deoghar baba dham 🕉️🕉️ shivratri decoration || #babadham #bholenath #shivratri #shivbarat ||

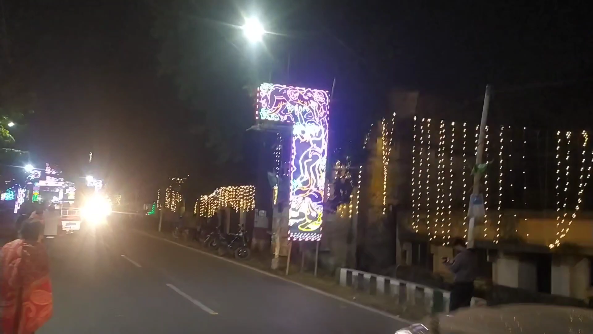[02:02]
इसके लाद एक गेट अपना उस साइड शेक कर सकते हैं और इसके बाद इसके बाद ज़र साइड साइड का डेकुरेशन भी अपचेक कर सकते हैं कैसा अपना बावा बदना ध्हाम का सजावत कॉमड़ न जरुबता हीगा
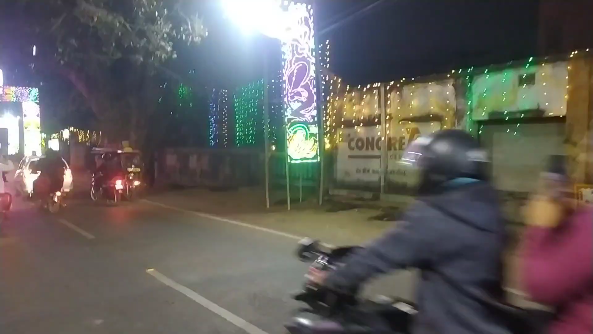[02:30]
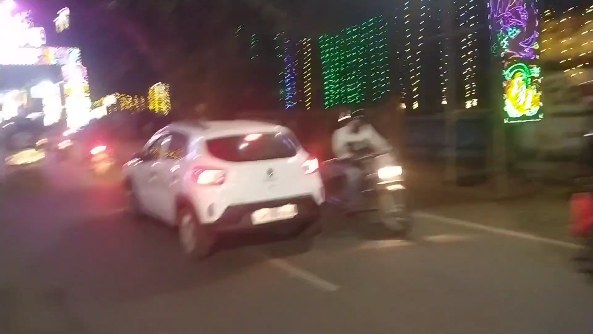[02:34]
अगिए देख सकते हैं केंपल पाव एक गेट इधार रहा पमड़ीशन यह खुल पाव देख सकते अपना क्यादादादा आत् jáदा केंपल का फुल व्यू तक आपना क्यादारना प cal perhaps